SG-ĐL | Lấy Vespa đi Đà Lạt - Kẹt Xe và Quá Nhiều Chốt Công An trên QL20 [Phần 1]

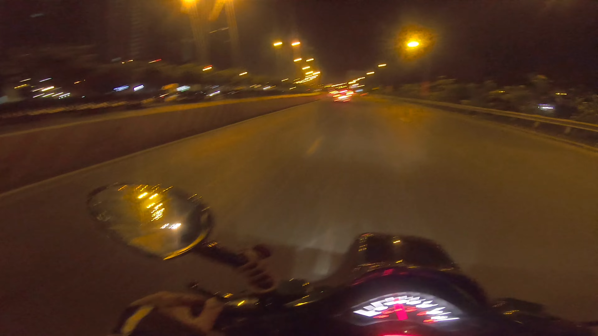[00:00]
Các bạn thấy trước rồi mấy cái xe ô tô con quá, xuống cao tốc quá trời luôn.
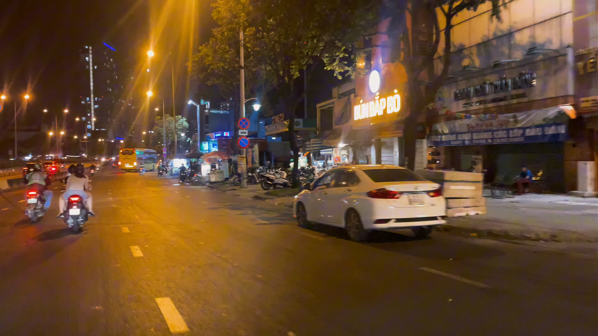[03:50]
Giờ mình sẽ cho mấy bạn coi. Hơn nửa dân số thành phố Hồ Chí Minh đã đổ lên Đà Lạt. Đây.
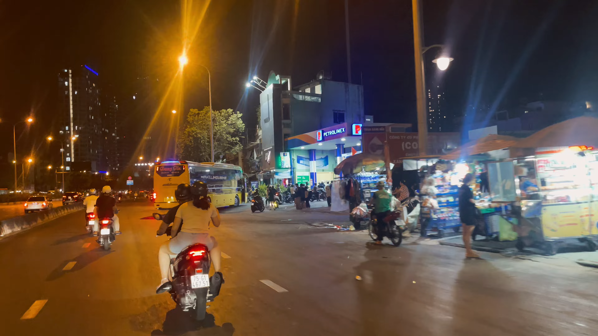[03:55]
Đi tour chưa? Ủa giải tán tốt rồi. Hồi nãy đông lắm. Đi tour rồi.